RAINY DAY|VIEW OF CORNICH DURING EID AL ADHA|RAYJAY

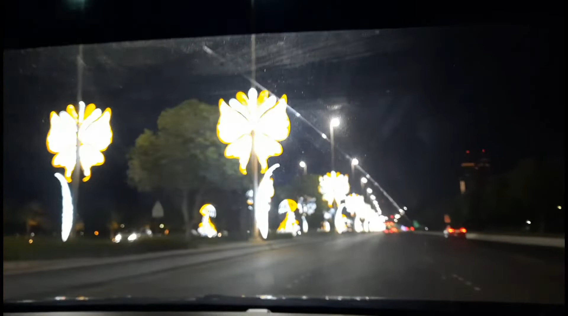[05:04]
Bakit naging blurred na ang aking video? Ayan, ito yung Cornich ngayon dito sa amin. Ayan, very nice, very nice, very nice.
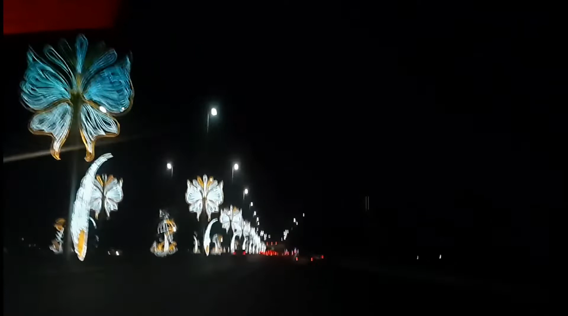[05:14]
Okay, look at this light, love.
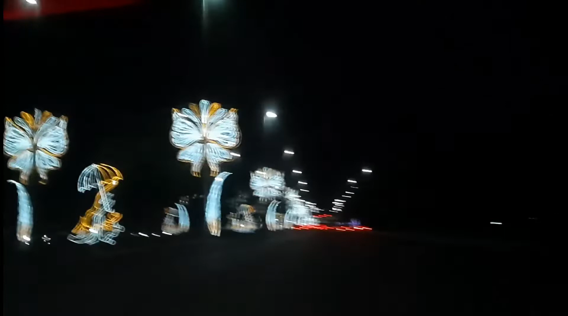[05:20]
Look at this light. Very, very, very, very nice. Ayan. Pag ibababa ko kasi, blurred siya. Pag dito sa taas, okay siya. Ayan. Look at this. Very nice. Okay. Oh my God. Look at this now. Put like this.
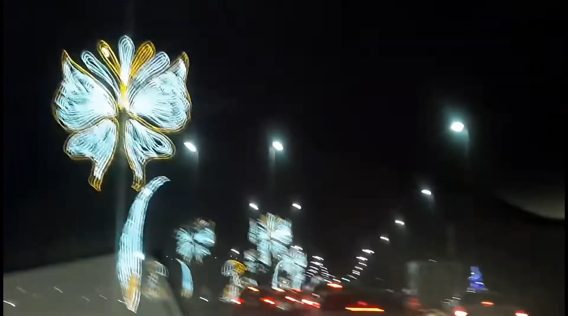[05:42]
It's very good looking. You can see the color golden and white. Enjoy the lightning of view here in Cornich.
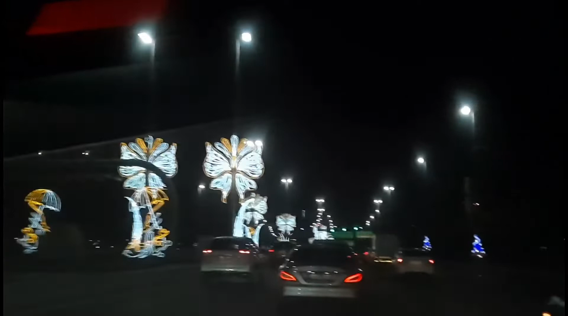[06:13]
Wow. Very good color. Very nice. Pag dito kasi guys, oh, blurred siya, hindi niyo siya nakikita. Pero pag dito siya sa taas, nakatinted, makikita niyo yung color na yellow. Diba? Ayan. Wow.